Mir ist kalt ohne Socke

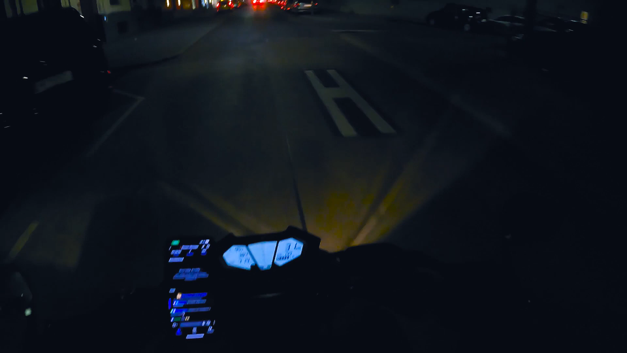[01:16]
Schaut euch an, wie nebelig es ist. Vorsichtig fahren.
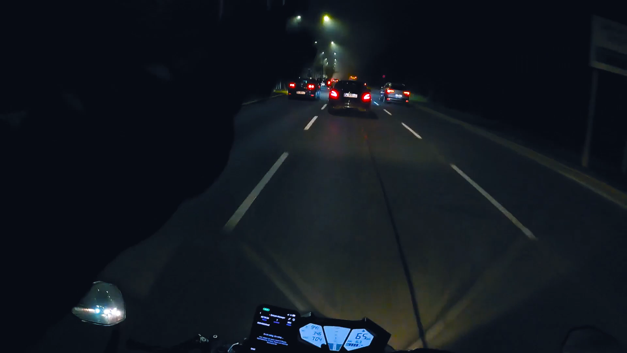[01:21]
Das Ding ist, der ganze Nebel, den ihr seht, der ist auch auf dem Boden als so kleine Tröpfchen. Und das ist sehr, sehr rutschig. Dann macht nur...